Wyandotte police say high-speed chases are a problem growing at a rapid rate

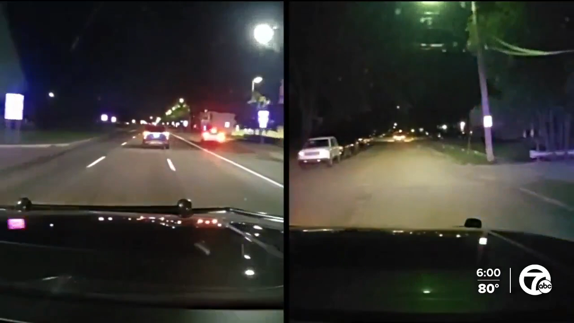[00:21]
Wyandotte police tell us that high speed chases are becoming a major problem, but rarely do they have two at the same time.
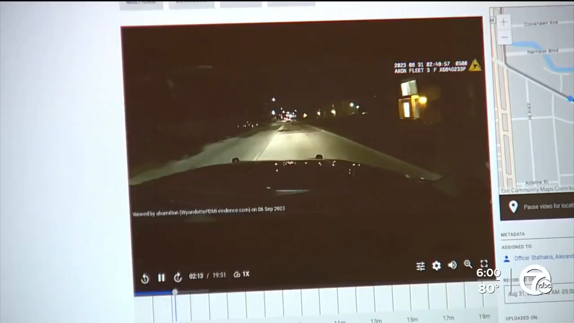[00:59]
This other car that's riding with the stolen cars, it's going to purposely interfere and get in front of him to hold the police officer back while the other car accelerates to get away. And this is also common practice. In the video, you can see the officer maneuver around the interfering car to chase a stolen vehicle. Moments later, another cop would begin to chase that car that interfered. Also, a stolen vehicle. Both cars were taken from Wyandotte residents. High speed pursuits over the last probably two to three years are up.
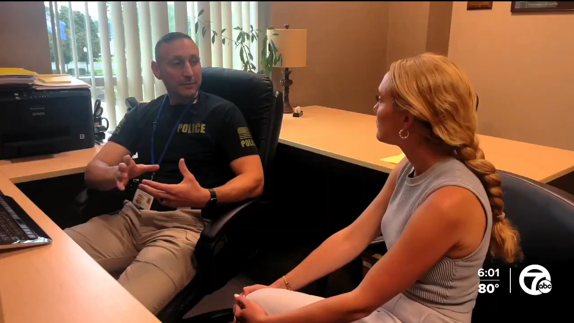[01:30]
And now, you know, this is anecdotal, the percentage I'm going to give you, but I'm going to say it's up a thousand percent.
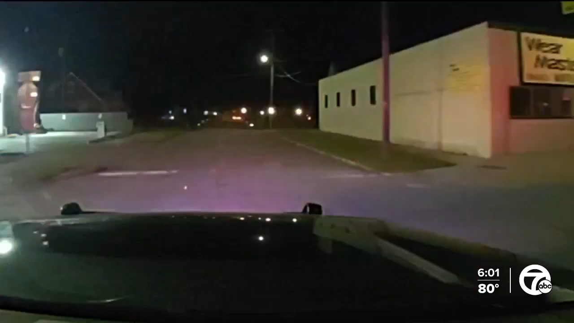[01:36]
We have eight high speed pursuits in one day just here in the city of Wyandotte.
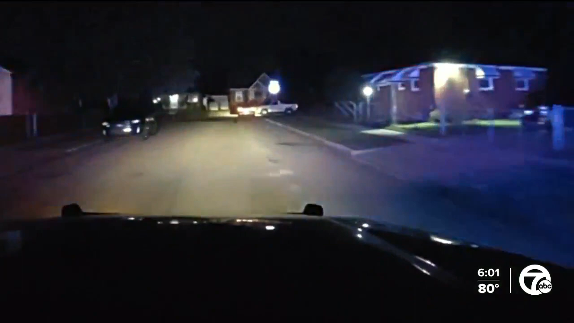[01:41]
The two suspects in the first car finally jump out and run away on foot, letting the car roll onto a person's property. The two suspects in the second car also jump out and run away on foot.